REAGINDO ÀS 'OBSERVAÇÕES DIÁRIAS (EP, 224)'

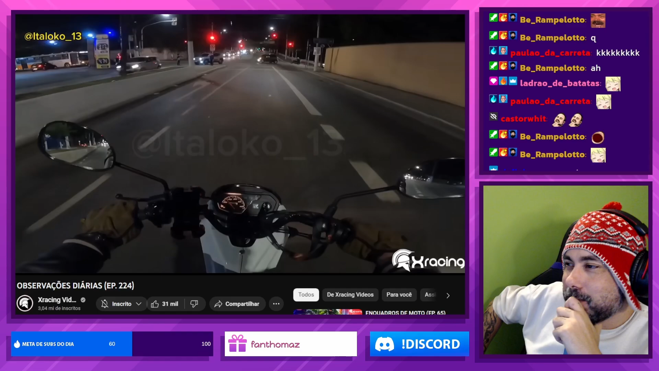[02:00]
Ai, daí, caralho. Luz na passarela, que lá vem ela.